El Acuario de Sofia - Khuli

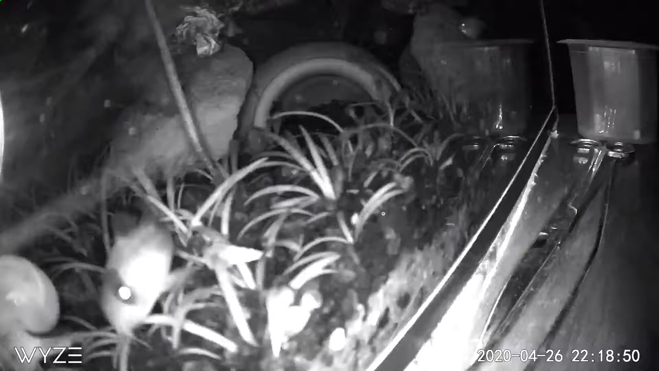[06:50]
Y como pueden ver aquí Nuestro culi negro Es el que más actividad tiene por la noche Por lo regular se la pasa nadando por toda la pecera Y de un lado a otro